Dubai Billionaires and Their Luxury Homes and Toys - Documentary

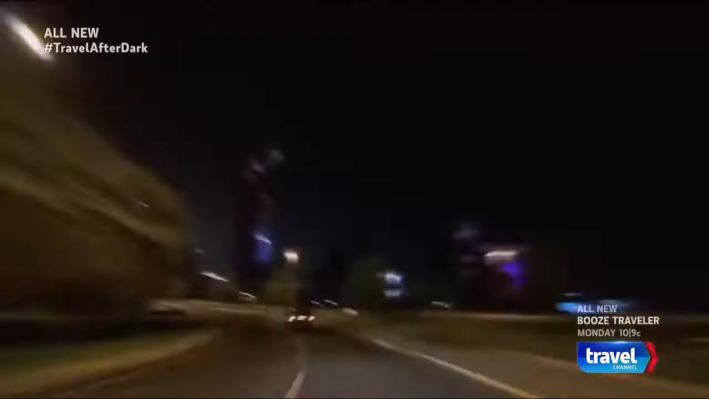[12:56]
The streets of Dubai are like a high-end car convention in motion.